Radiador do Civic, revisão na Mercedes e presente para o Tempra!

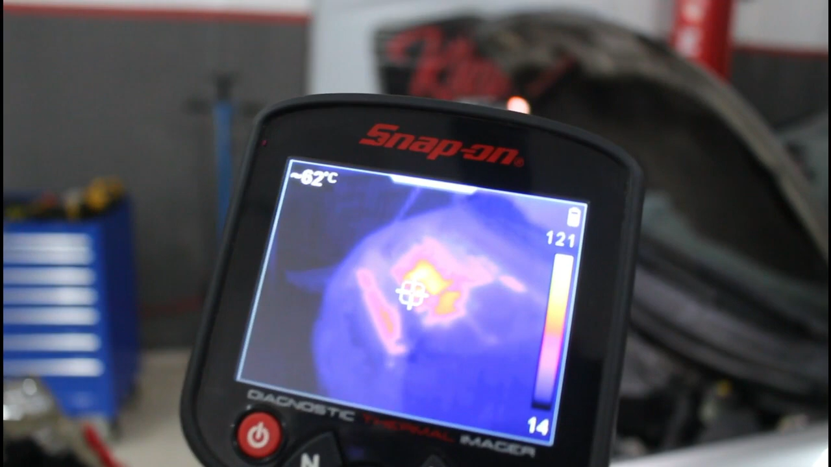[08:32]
Olha aí, turma. Radiador aí já bem na cruzinha aqui, ó.
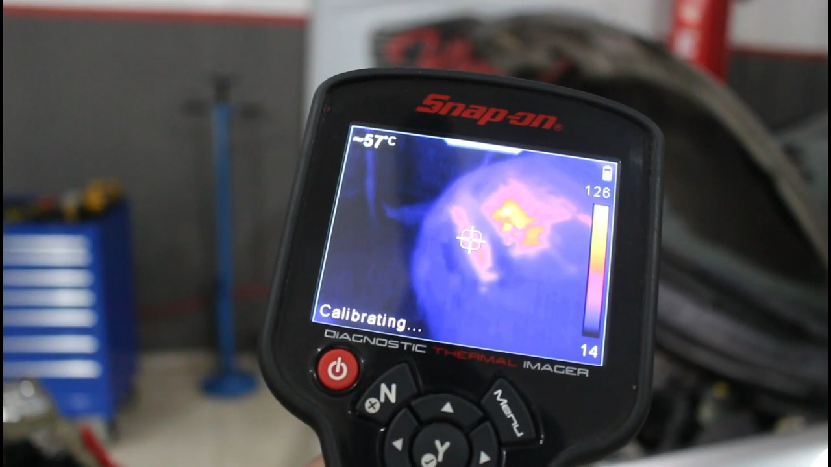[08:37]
Bem aqui assim, ó. Aqui é a radiadora. Já tá bem quente ali ele.
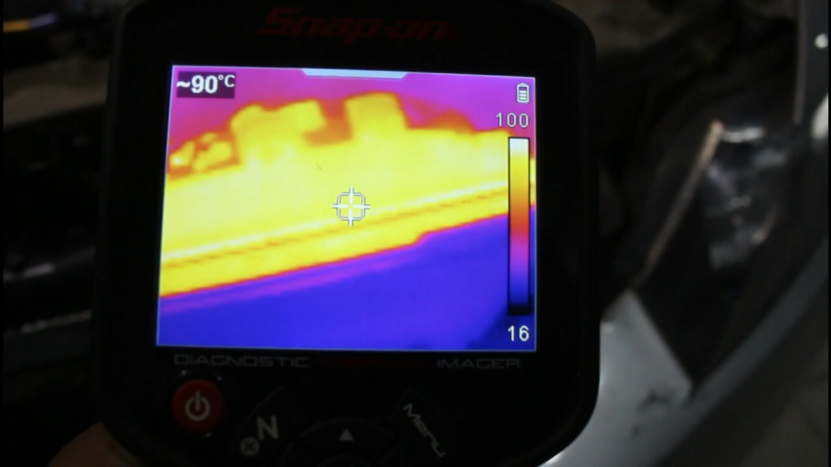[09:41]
On screen: spot 90°C
Em torno de 90 graus, 91 graus aí o radiador.